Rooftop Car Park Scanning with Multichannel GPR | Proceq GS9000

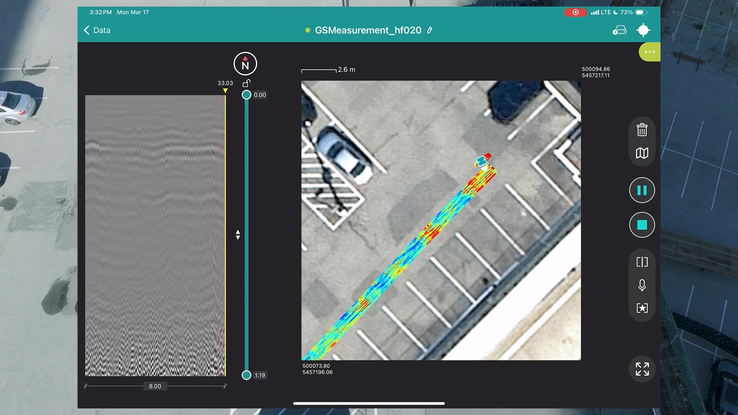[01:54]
Even with free path, I try to walk straight lines and ensure at the end of each swath to hit stop before resuming my next line. This helps in post-processing. The data was purposefully collected in two separate files to later show you how easy it is to consolidate.
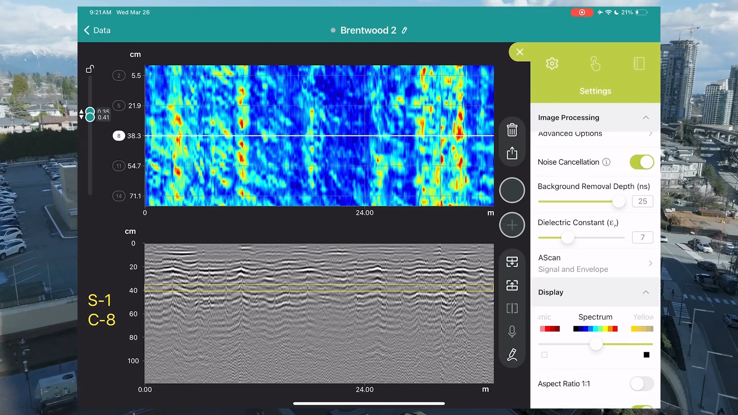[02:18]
The 50 channels provide 1-inch spacing.
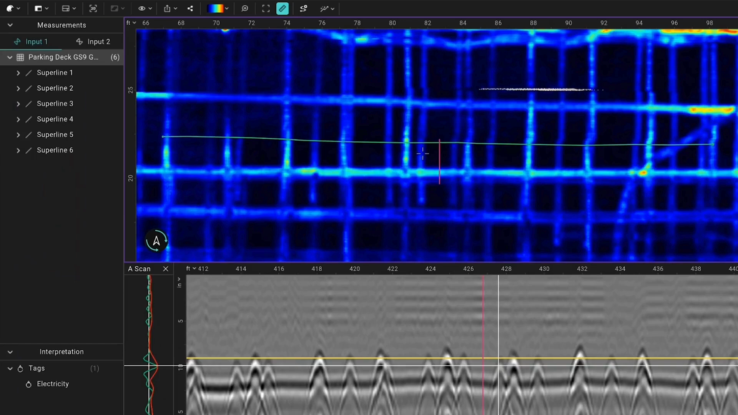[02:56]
We can punch in to take approximate measurements.
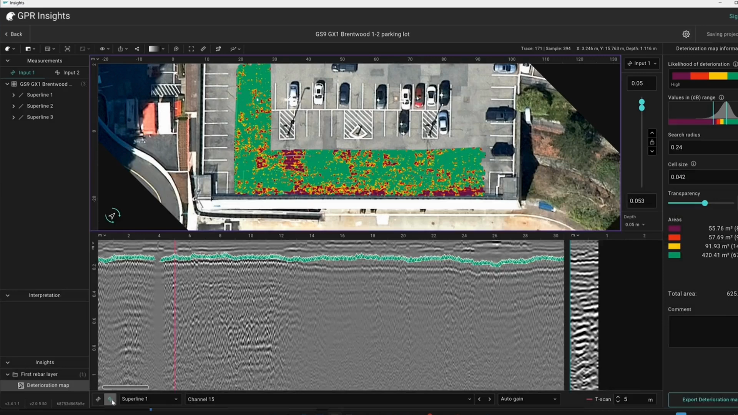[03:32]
It does a great job making auto picks on your top layer of rebar, saving lots of time. Adjust the threshold values as per ASTM.
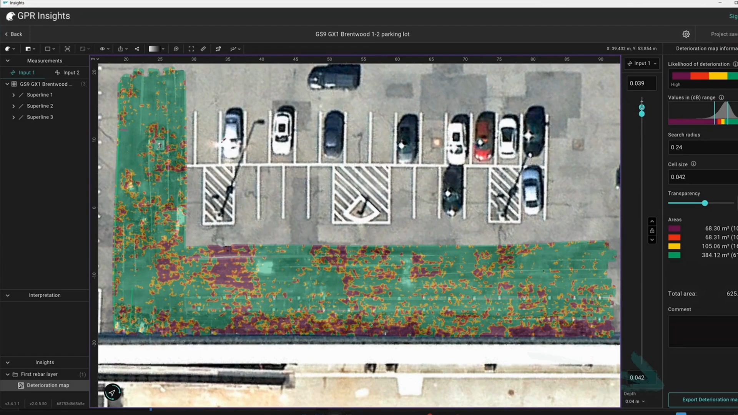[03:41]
Click Export Condition Map in the bottom right corner. Next we will run a cover map.
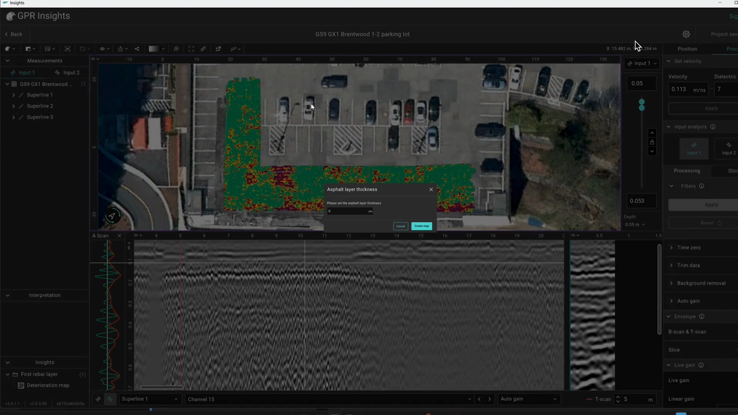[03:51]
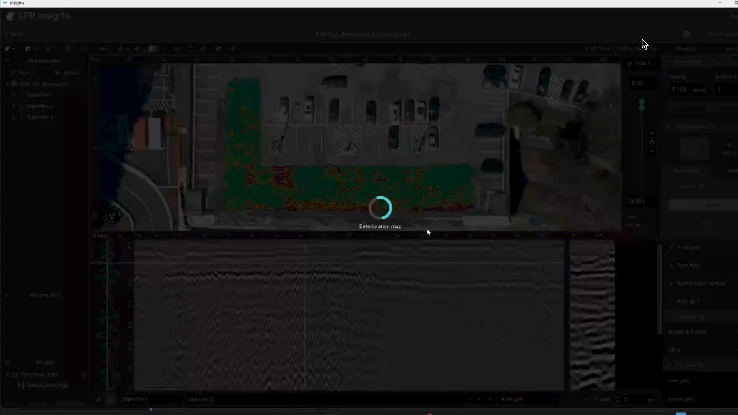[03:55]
Adjust the thresholds. You can also run a moisture map.
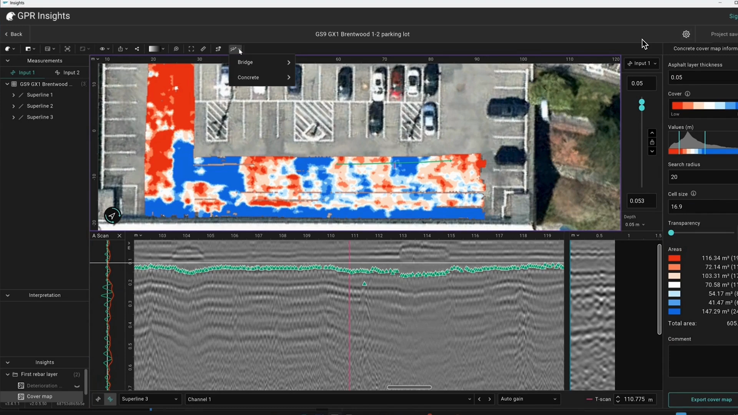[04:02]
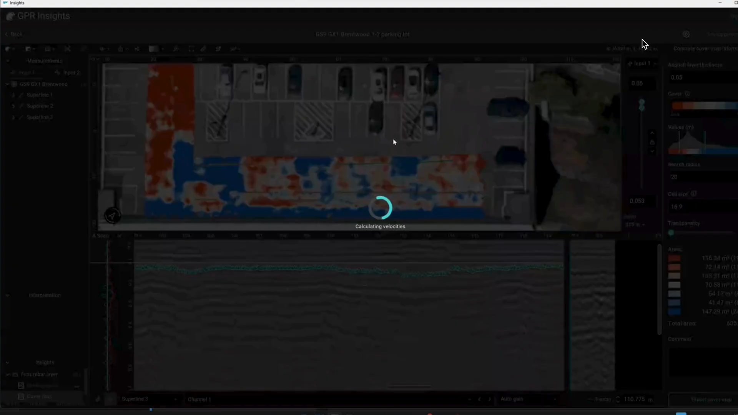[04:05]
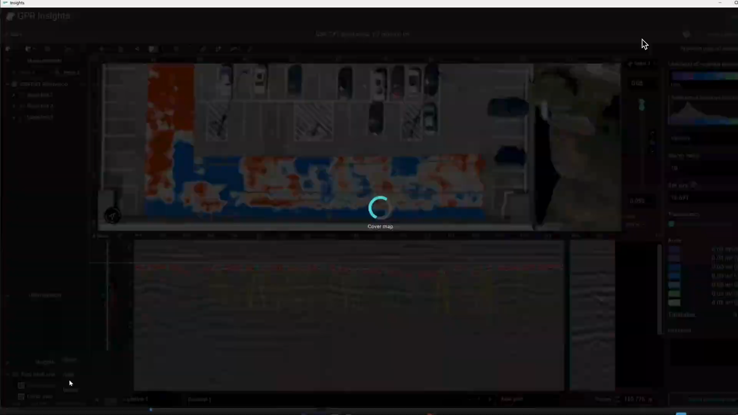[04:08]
There are many ways to visualize the data.